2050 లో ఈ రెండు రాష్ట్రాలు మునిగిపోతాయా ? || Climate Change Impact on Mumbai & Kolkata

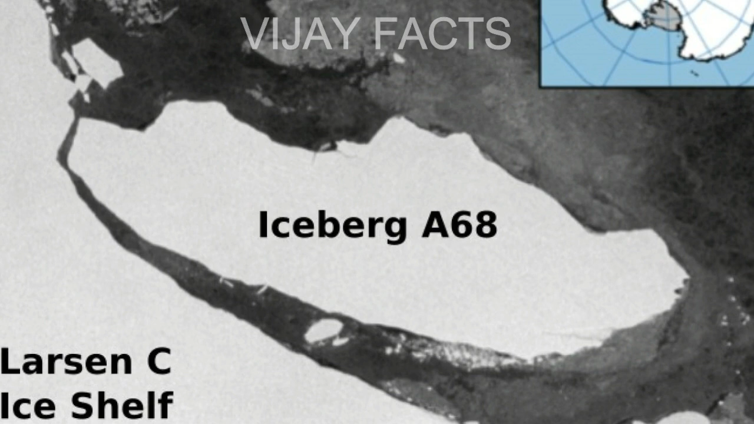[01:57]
इदी अधिपेद्धा मन्चुकोंड, दिनि पेरु A68 अनिपेट्टारु. इविधंगा नें टायटानिक मन्चुकोंड निढीक कोंड़ी.